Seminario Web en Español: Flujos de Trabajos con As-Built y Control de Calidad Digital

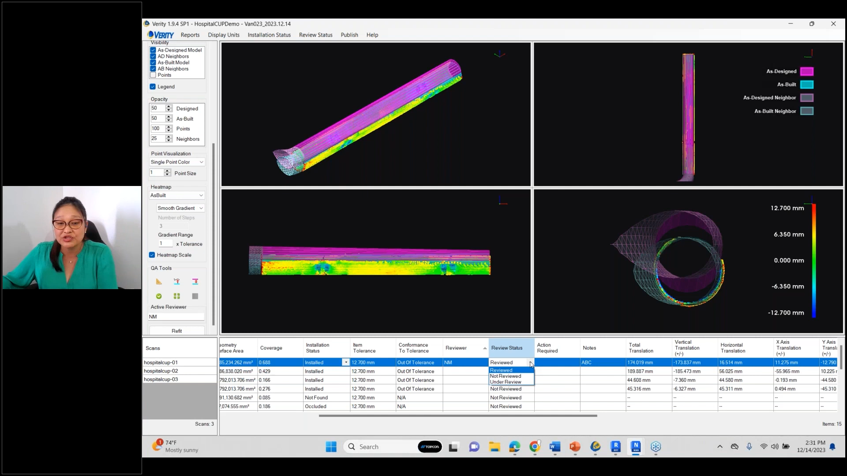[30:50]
Y si se dan cuenta, lo colocan mis siglas y coloca la revisión, el estatus de mi revisión. Si bien es cierto, sí hay tres opciones dentro, lo que son revisión, que no está revisado y bajo revisión. Si yo no lo quiero hacer de manera automática, porque estoy todavía trabajando en ese elemento, yo lo coloco de manera manual y le digo, lo estoy revisando, pero todavía sigue bajo revisión.
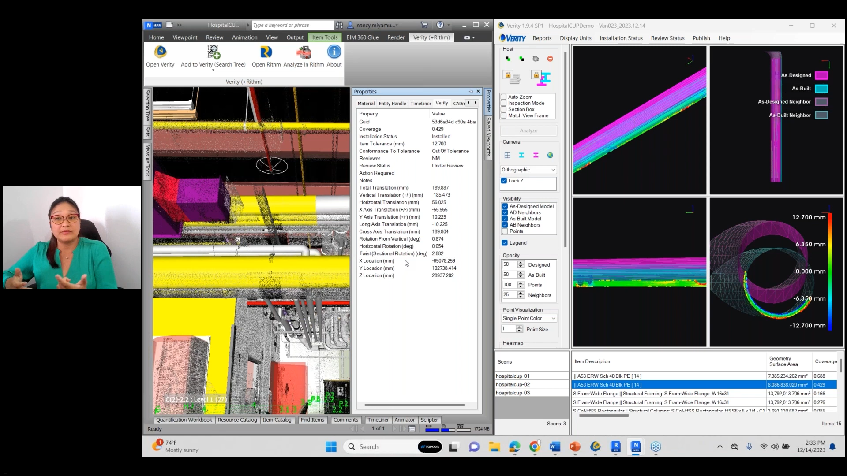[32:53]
En cada uno de mis elementos. La información que aparece en mi Naviswork que tengo, cuánta tolerancia tiene, cuál es la cobertura, mi total de desviación que tiene, toda esa información va a estar dentro de mi Naviswork también. ¿Sí? Una vez explicado esto, ahora paso. Si yo ya estoy conforme con toda mi revisión, yo quiero mover todos mis elementos a donde están instalados. Todos mis elementos que se encuentran modelados, que se encuentran en color amarillo en mi Naviswork, quiero que se muevan a lo que se encuentra instalado. Entonces, esta herramienta me permite moverlo. Si se dieron cuenta, se ha movido.
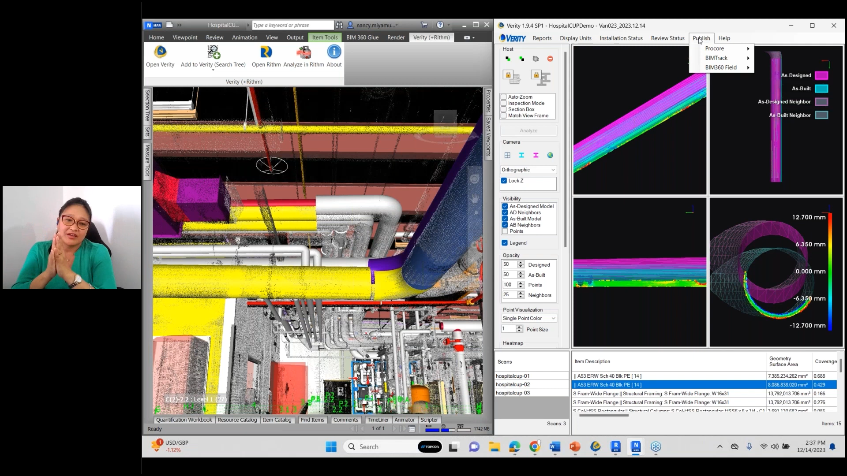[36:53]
El Verity no es para modelar, el Verity es para hacer verificación y comparación de cada uno de los elementos que se encuentran fuera de tolerancia o simplemente que nos esté faltando. ¿Sí? Entonces, listo. Nati, muchísimas gracias. Ahora pasamos a las preguntas. Por favor.